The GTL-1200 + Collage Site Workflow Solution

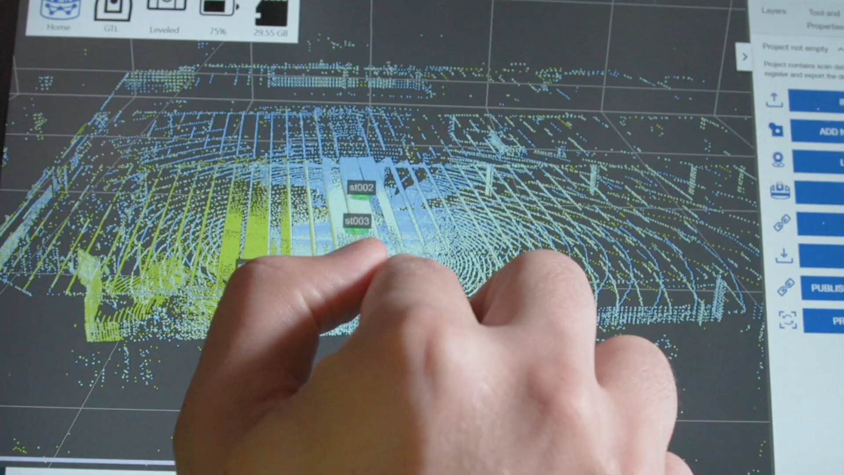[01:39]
It's a less expensive and much faster solution using this hybrid instrument and the CollarSide software.